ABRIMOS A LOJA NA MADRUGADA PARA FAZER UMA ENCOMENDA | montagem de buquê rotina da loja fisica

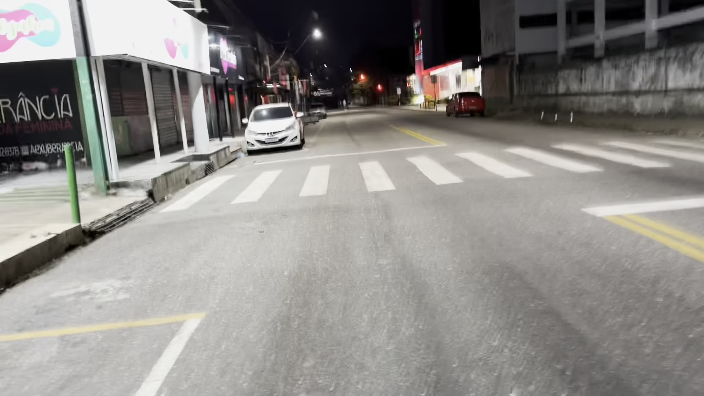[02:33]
24 horas Então na frente da loja Tinha já uma luz,
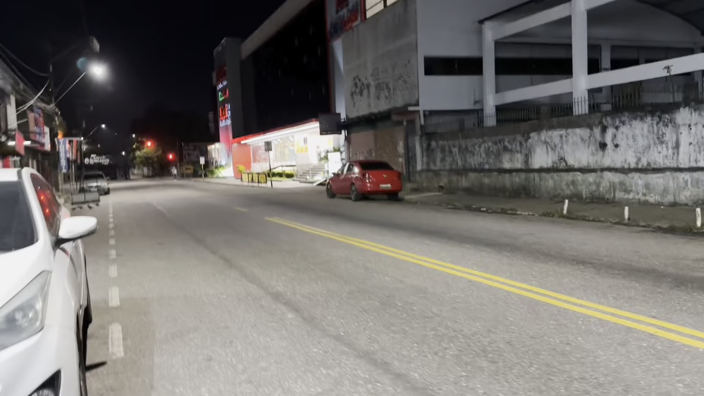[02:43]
um movimento Já tinha o pessoal lá trabalhando E assim que a gente entrou Ficou tudo mais tranquilo